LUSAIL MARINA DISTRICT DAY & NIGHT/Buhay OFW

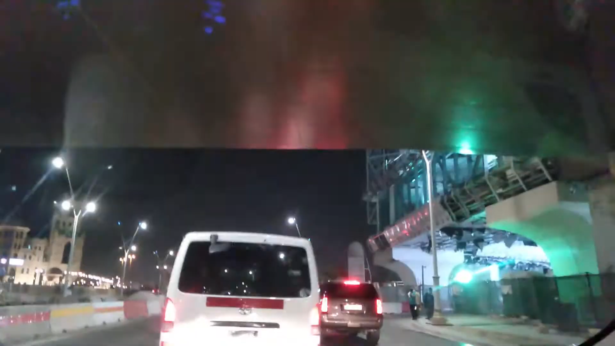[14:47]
On our way home na kami, pero medyo na traffic.